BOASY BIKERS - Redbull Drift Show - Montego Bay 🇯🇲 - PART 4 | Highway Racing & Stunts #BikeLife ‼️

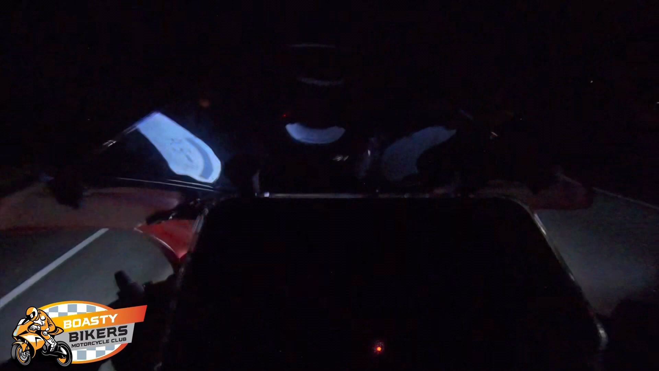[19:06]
There was a slight hump in the road and the bike went a little airborne and pick up a little small speed wobble, but the damper saved it.